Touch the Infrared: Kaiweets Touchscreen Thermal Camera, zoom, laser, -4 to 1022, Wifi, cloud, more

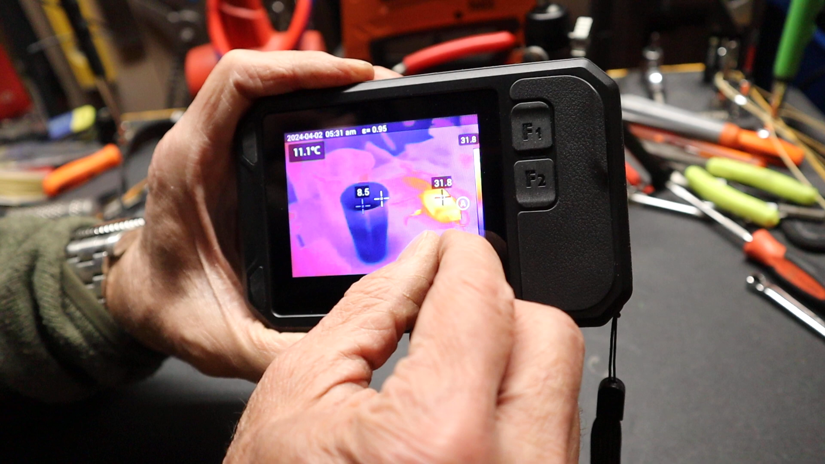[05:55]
You can see how easily I can navigate this.
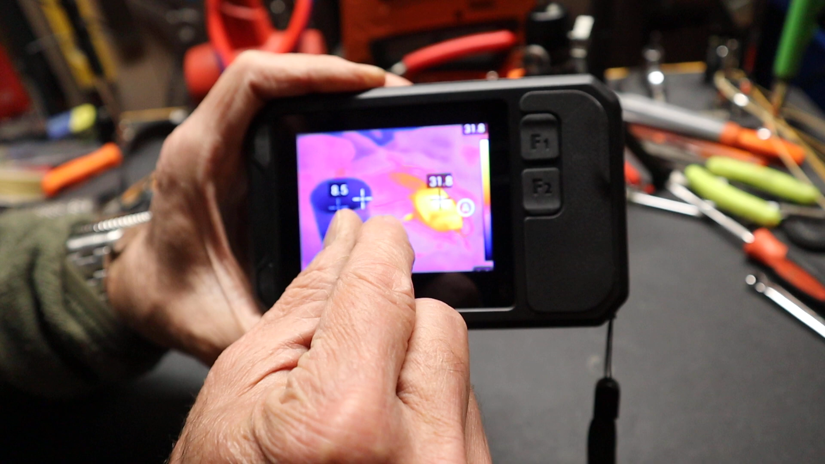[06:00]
It feels somewhat like an iPhone. So that's pretty good playing around with that.
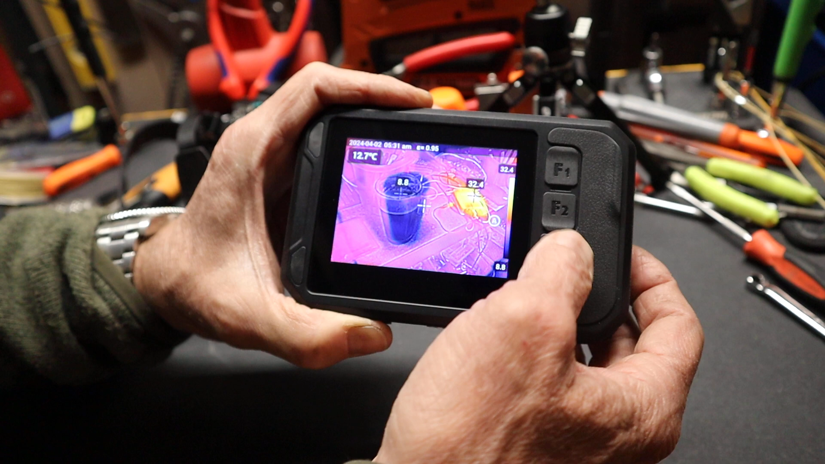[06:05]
On screen: spot 12.7°C
But anyway, if I go to my F2, um,
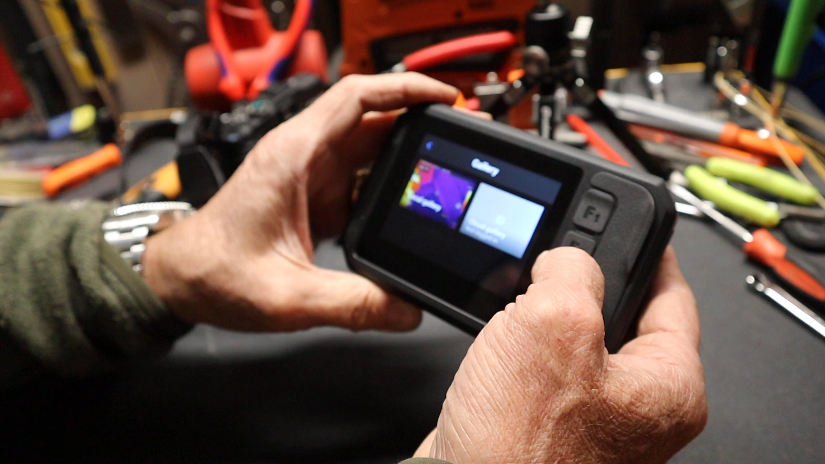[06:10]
go out of this, sorry, come on out of my gallery. There we go. I can go into F2. And now what it's going to do is switch through, um, the three different temperature modes.
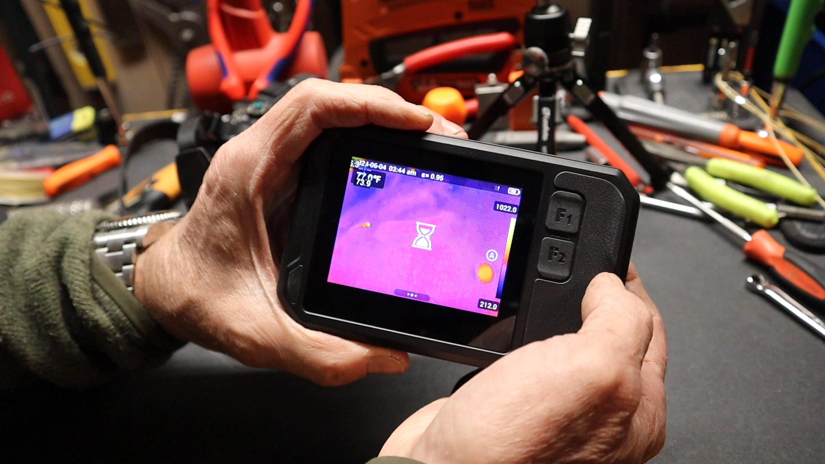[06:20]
So now it's actually whoops, um, able to go to, uh, different sensitivities.
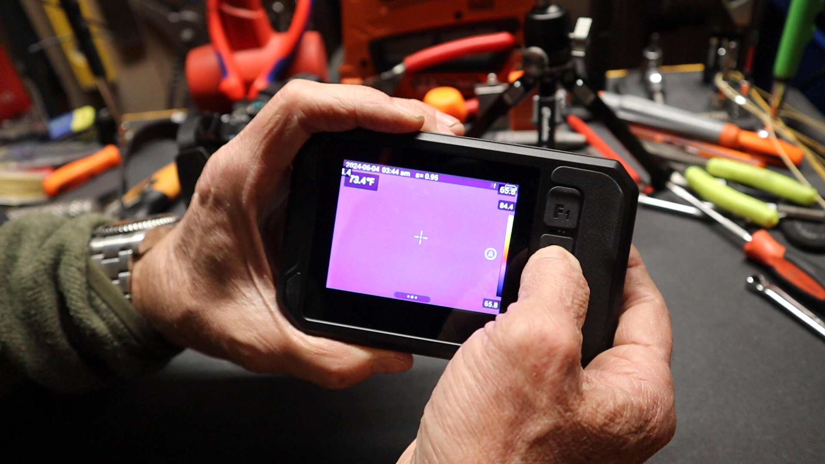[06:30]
On screen: spot 73.4°F
There's an auto one. There's a minimum, or there's a lower range. And then there's a high range. This is the high. You can see it goes up to a thousand degrees. So everything here stays the same color because it's the,
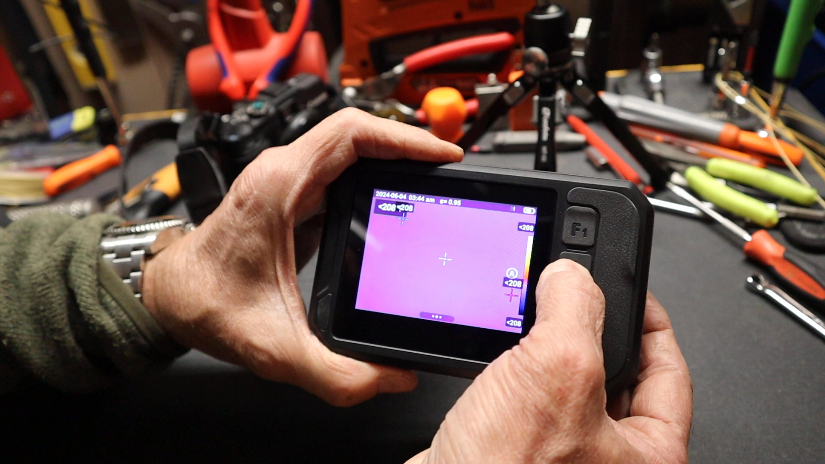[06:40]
uh, differential between the objects is not enough, uh, to fit into that scale. Um, if I drop it down to a lower temperature,
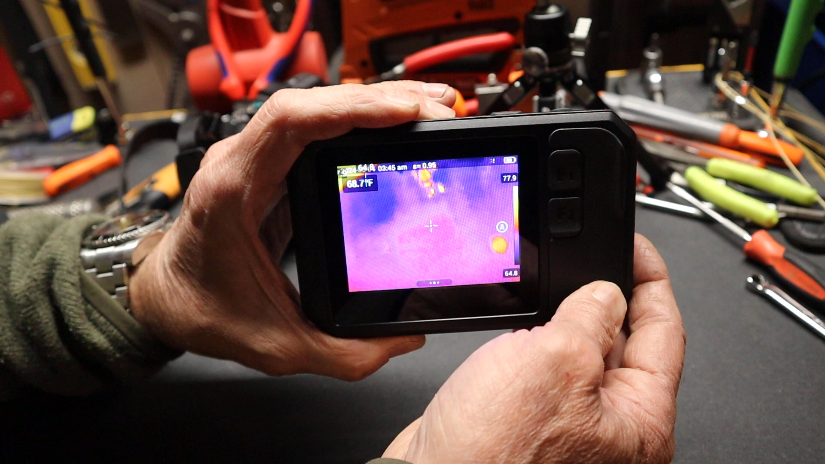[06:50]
On screen: spot 68.7°F
now you can see there's stuff going on, including my hand.